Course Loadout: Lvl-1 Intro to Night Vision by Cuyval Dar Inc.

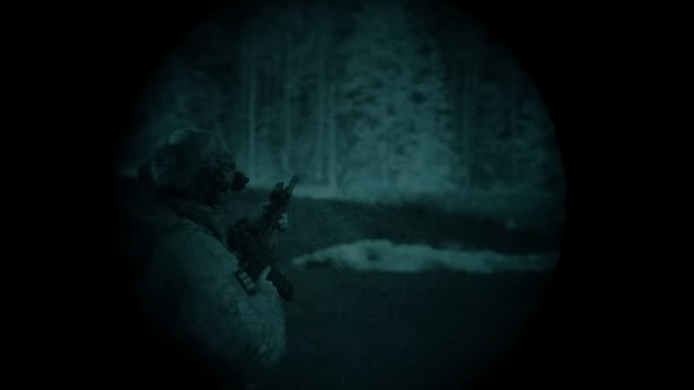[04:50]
definitely a amazing step up with respect to capability
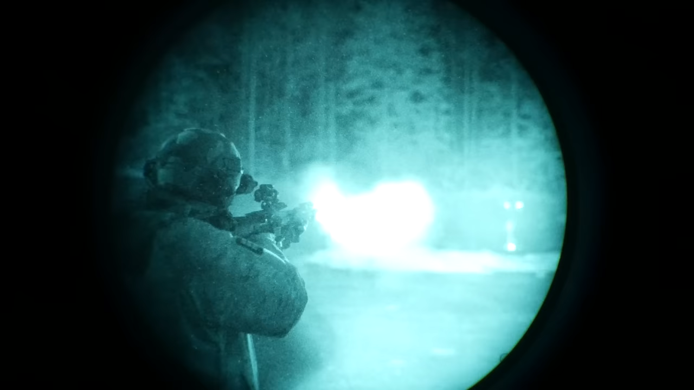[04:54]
from running a gen 2 green fos
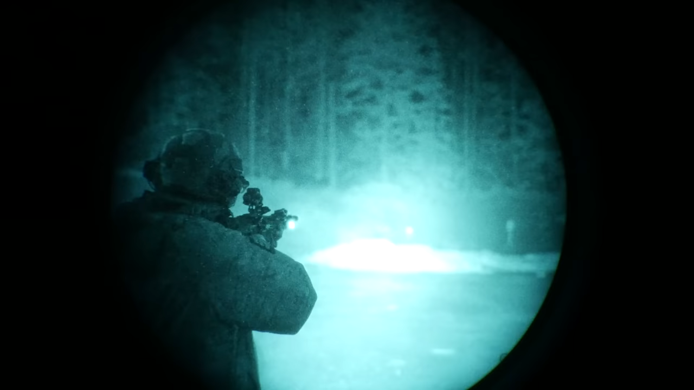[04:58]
pvs-14 as far as pistols for the course ended up using this right here kind of my tried and true gen 3 glock 17 meld
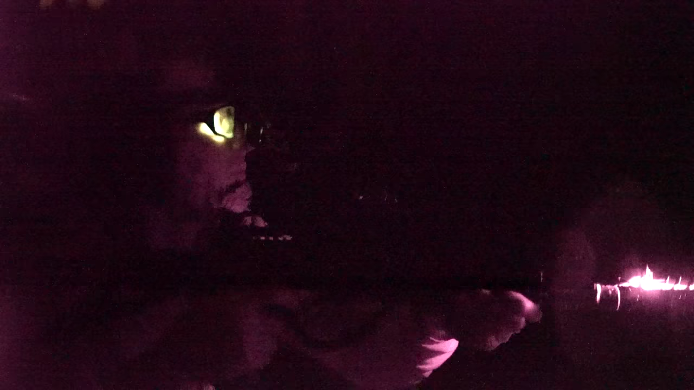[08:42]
mean like across the board on the one hand having moved this streamlight ir laser illuminator
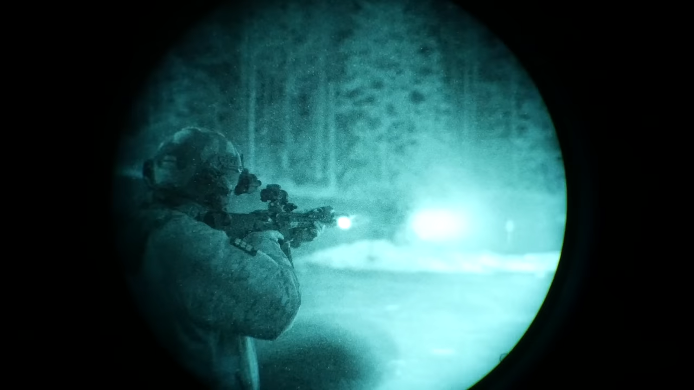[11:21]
huge increase over that last gen 2 green fos pbs 14 i was using definitely a big increase in